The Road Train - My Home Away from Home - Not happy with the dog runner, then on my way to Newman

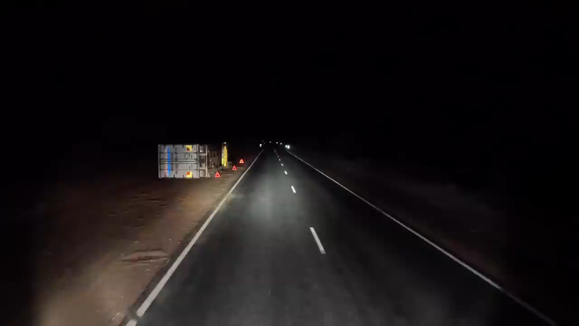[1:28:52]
Okay. Looks like it was a crash here this afternoon. So easy to flip a trailer.